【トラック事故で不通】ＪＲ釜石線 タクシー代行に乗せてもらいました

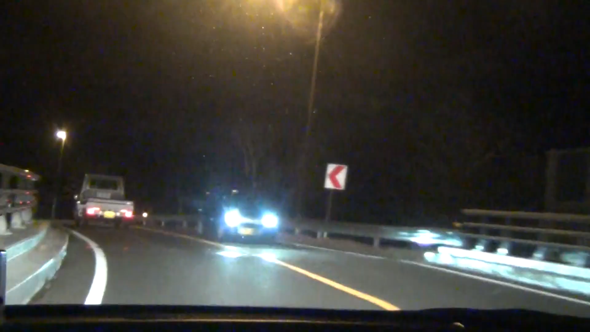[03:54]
そしてタクシーは出発をいたしました。
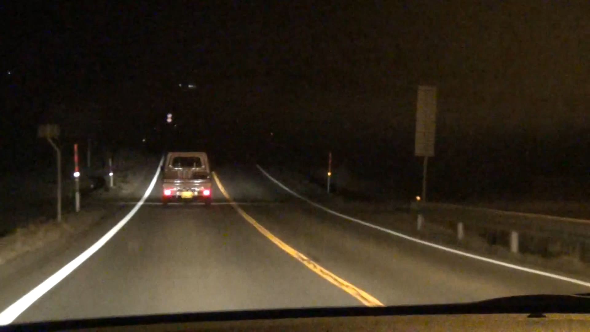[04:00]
もともとは釜石線の普通列車にて出発をするはずの時間、もうすでにそれは過ぎておりましたけれども、このタクシーも基本的にまた釜石線と横を並走して、ずっと今回の場合は東野駅まで行くということになるようです。このあたり実は結構大航輸送というのが頻繁にあります。私も一度だけ経験したことがあります。まあ冬、冬場でしたけれども大変な吹雪になって、大雪で釜石線運転不可能ということになってしまったそうです。その際は代わりに大航バス、早地でバスというバスだった気がしますが、
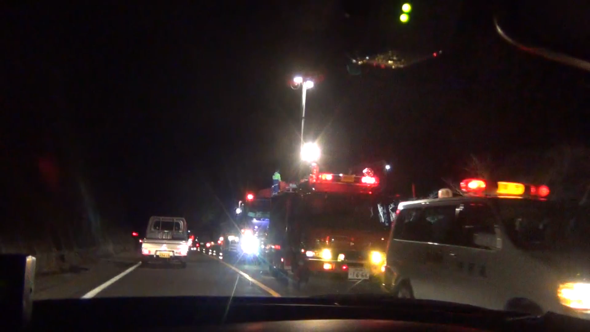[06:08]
まっすぐにちょっとしたこのカーブを曲がらずに突き抜けていってしまったという感じで、
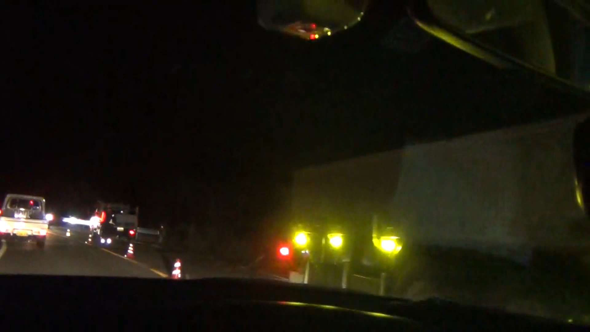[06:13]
運転手さんはもしかしたらエニムリなんではないかと、そのようにおっしゃっていました。ガドレールがこのように突き破られております。車のね、交通事故というのは本当に怖いもので、
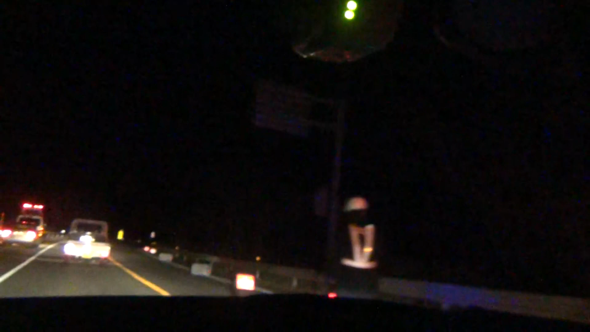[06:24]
頭からちょっとね、一瞬手元のハンドルを誤っただけで、もしくは一瞬の、本当の一瞬の油断があんなとんでもないところにまでね、真っ逆さまに落ちてしまって、重大な怪我、もしくは最悪の場合は命までもということがあり得るということ、いまいちでここでね、心に刻みたいものです。